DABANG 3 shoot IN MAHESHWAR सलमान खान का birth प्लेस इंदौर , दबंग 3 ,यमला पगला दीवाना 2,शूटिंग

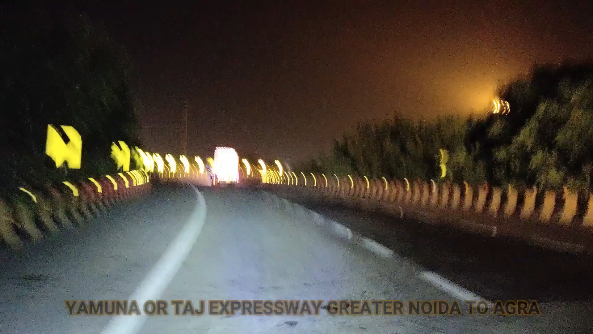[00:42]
है 165 किलोमेटर और दोस्तों हम लोग पहुंच चुके हैं यमना और ताज एक्सप्रेस हाइवे जो की ग्रेटर नोडा से आगरा तक 165 किलोमेटर की दूरी तै करता है और हम लोग रात्री में ही यहां से निकले
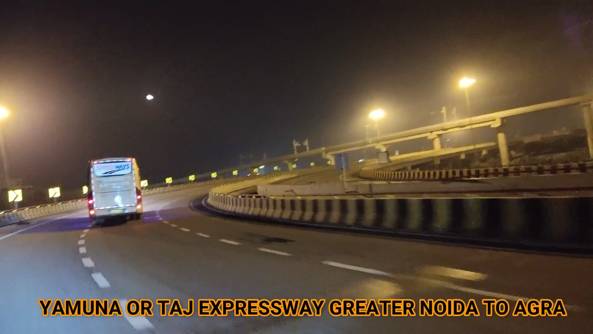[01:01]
इसे 2012 में इसको शुरुआत की गई थी यमना एक्स� संदार बना हुआ है दोस्तों इस एक्सप्रेस हाइवे का यह खासियत है कि इस हाइवे पर इस यहां पर जो टूल है यहां पर बाइक का भी टॉल देना पड़ता है आपको बाइक का टूल आगरा तक 205 रुपे पड़ता है दोस्तों
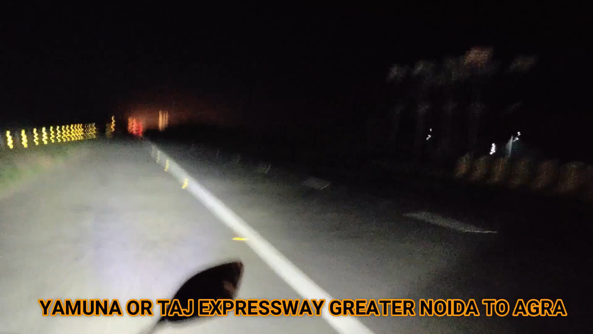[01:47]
LED बल भी बीच का भी वो चेंच किया था तो रात में नाइट राइट करने के लिए आपको इस तरह के से करना पड़ता
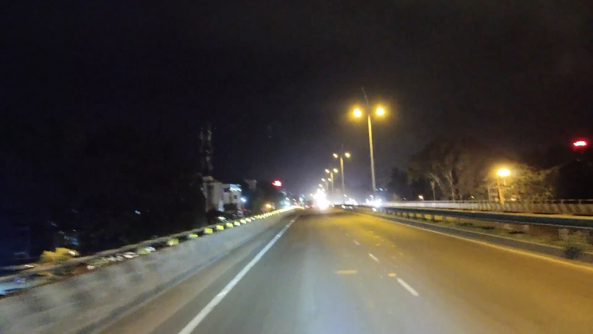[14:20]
फाइनली दोस्तो हम लोग नाशिक होते हुए मुंबई शहर में इंट्री कर चुके हैं और ये आप मुंबई को देख सकते हैं रात की रानी मुंबई रात भर जगती रहती
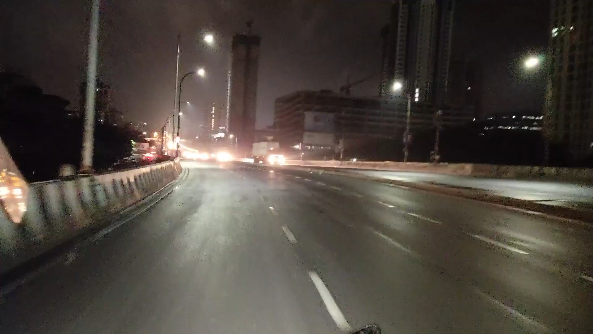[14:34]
है कभी नहीं सोती है दोस्तो यहां के
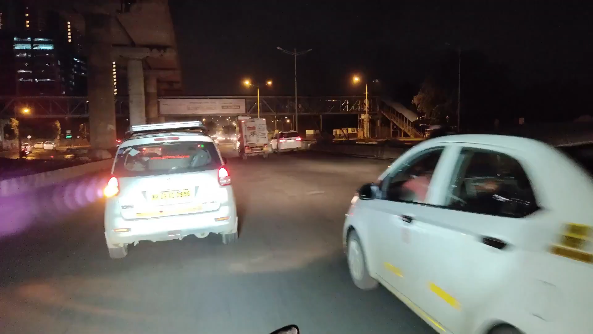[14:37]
फ्लायवार्स देखिए और ये हम लोग अपने घर पहुँच चुके हैं अलविदा दोस्तो